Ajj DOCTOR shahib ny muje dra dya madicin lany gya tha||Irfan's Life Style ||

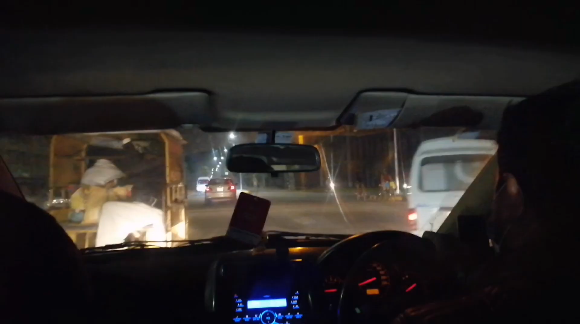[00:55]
آج ہم کینٹ کی طرف سے جا رہے ہیں کیونکہ دوسرا
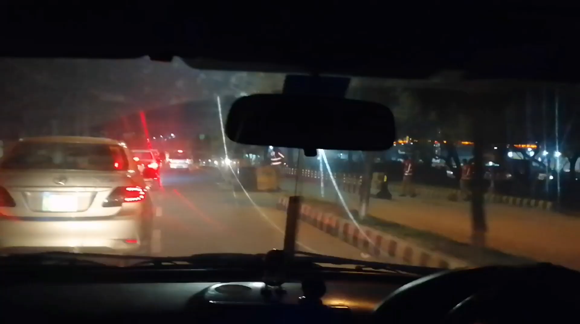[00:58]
راستہ بہت ایک تو ٹوٹا بہت زیادہ اور دوسرا ٹریفک بہت جائم ہے یہ تھوڑا سا چکر لگے گا بڑا
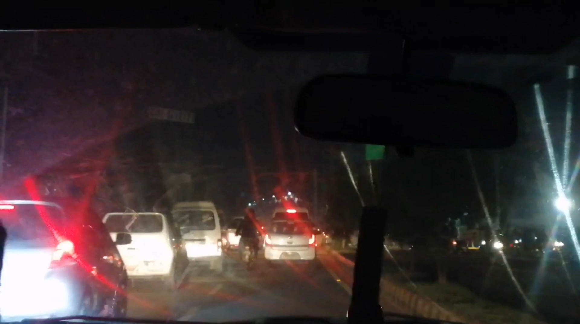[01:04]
لیکن امید ہے کہ یہاں سے آسانی سے گزر جائیں راستہ
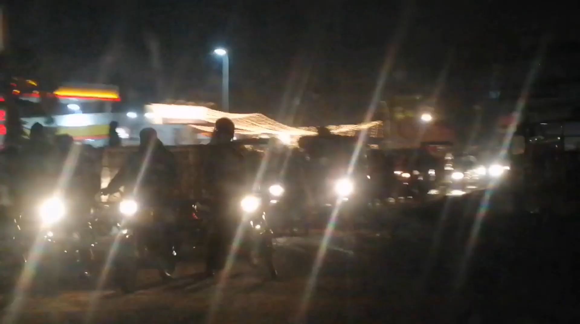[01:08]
ہے ہر
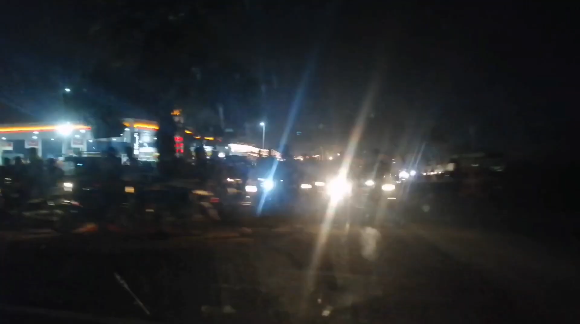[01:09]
جگہ بہت زیادہ ہو گیا یہ دیکھیں ابھی یہ ایک سگنل ہے ہمارا شیل چونک تو